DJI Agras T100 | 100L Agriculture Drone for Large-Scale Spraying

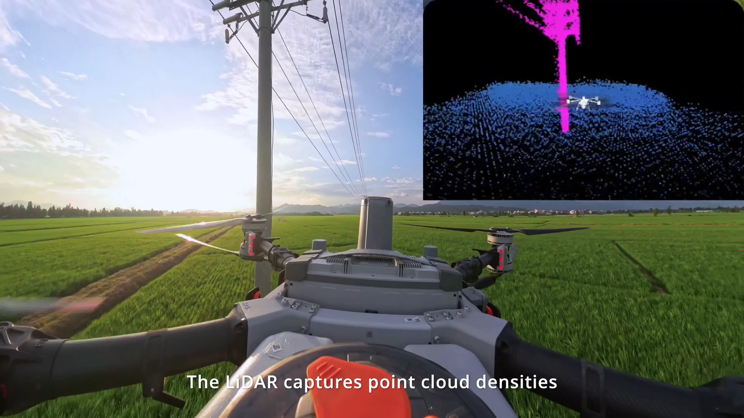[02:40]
The LiDAR captures point cloud densities of
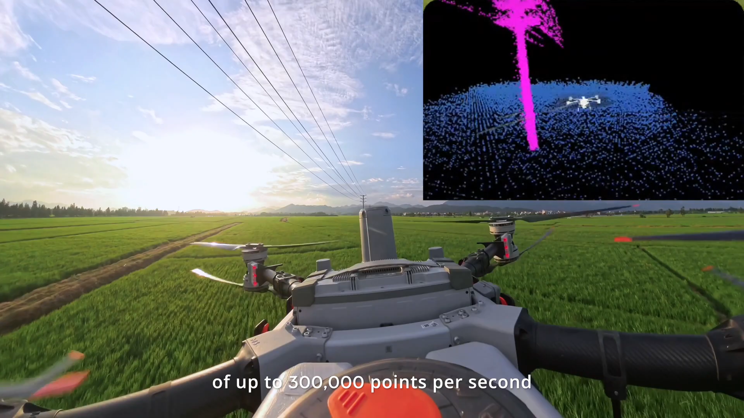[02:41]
up to 300,000 points per second for detailed obstacle mapping and seamless navigation across even the most challenging terrains.
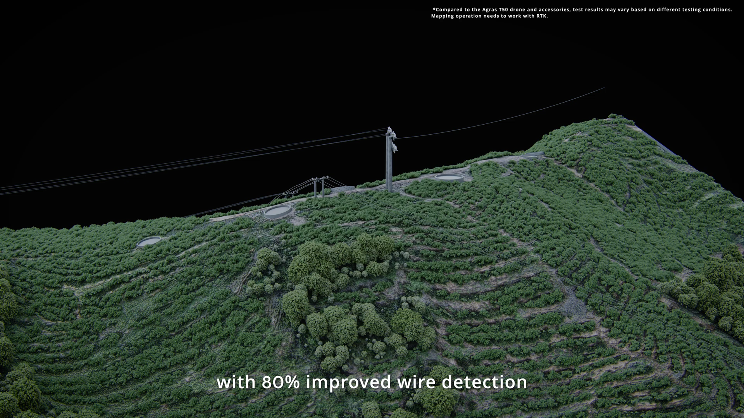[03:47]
ensuring the most precise route planning for your next operation.